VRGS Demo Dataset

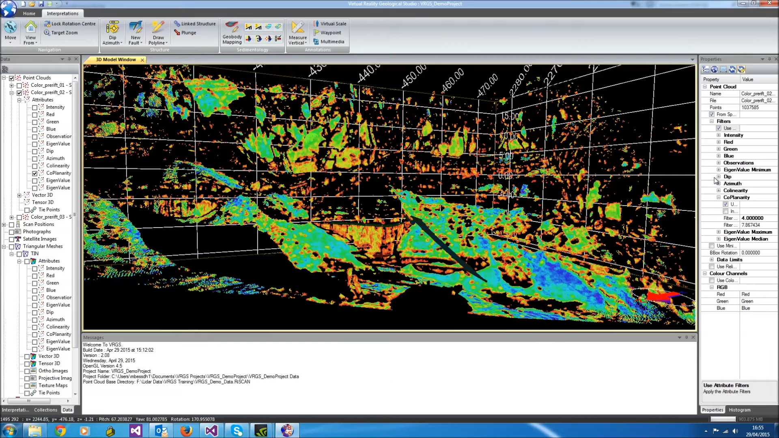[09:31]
So let's add a filter, use filter and only show values greater than 45 degrees. And we're starting to filter out the irrelevant data
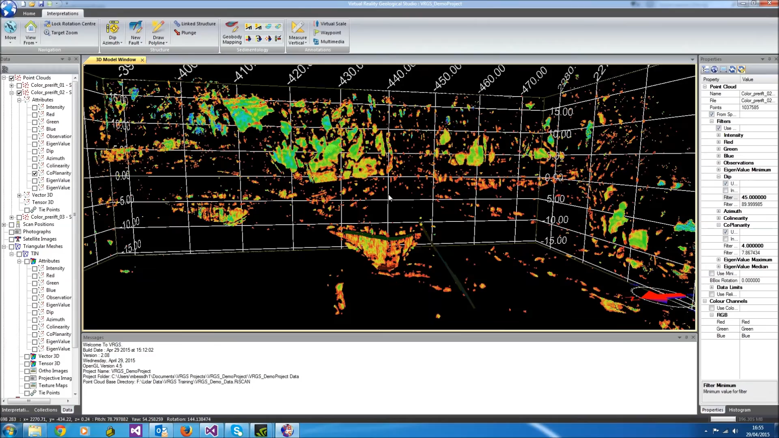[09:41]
and just leaving the surfaces that represent fracture planes and there's some of the noise in there as well.
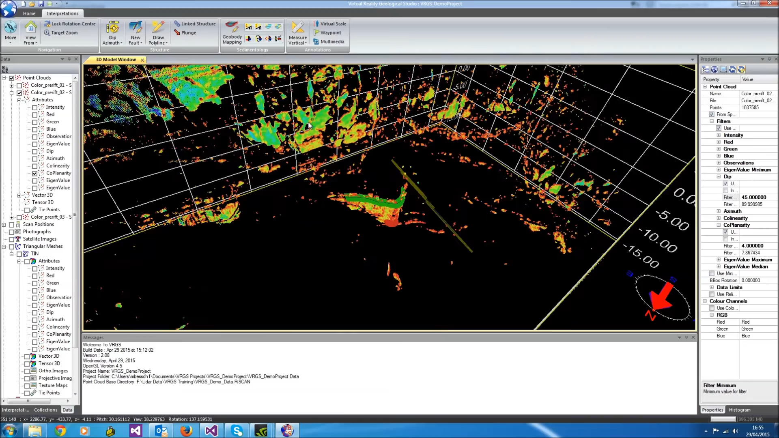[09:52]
So we can very easily start to filter data.